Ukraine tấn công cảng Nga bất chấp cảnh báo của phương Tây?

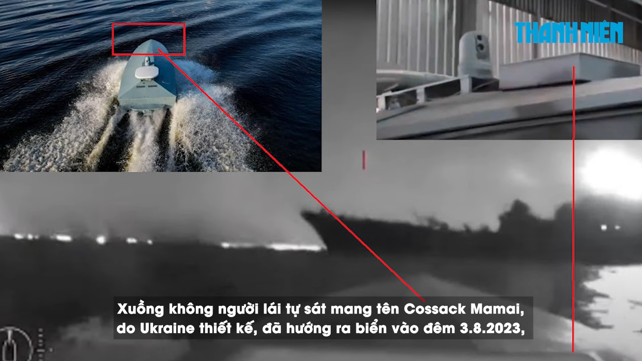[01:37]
Xuồng không người lái tự sát mang tên Khosak-Mamai do Ukraine thiết kế đã hướng ra biển vào đêm 3 tháng 8 năm 2023,